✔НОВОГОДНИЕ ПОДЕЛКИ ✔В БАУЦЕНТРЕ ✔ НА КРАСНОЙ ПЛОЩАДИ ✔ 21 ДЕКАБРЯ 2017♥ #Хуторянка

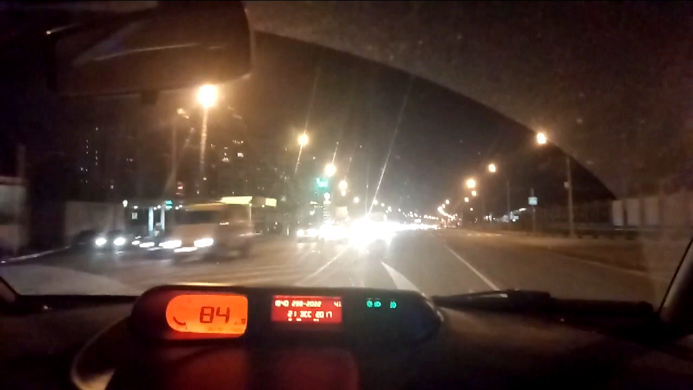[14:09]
Баба-бабочка. Да, вот это пробочка. Это все на выезд. Все домой с работы. А мы на работу. Так, наконец-то мы в Бау-центр приехали. Потому что еле повернули.
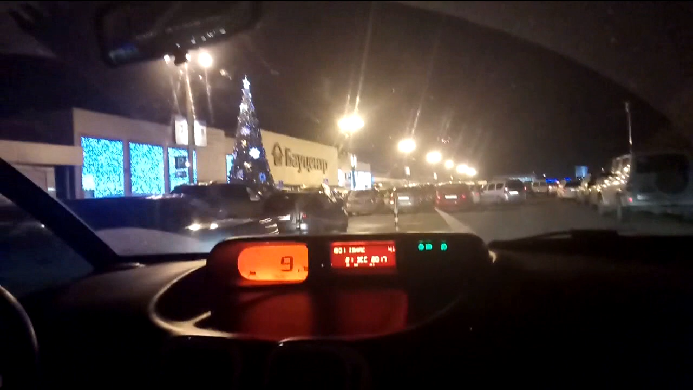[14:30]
Налево. Мы хотим тут сапоги. И папе какие-то еще прожектора надо. Да, Бау-центр сейчас очень красиво блестит.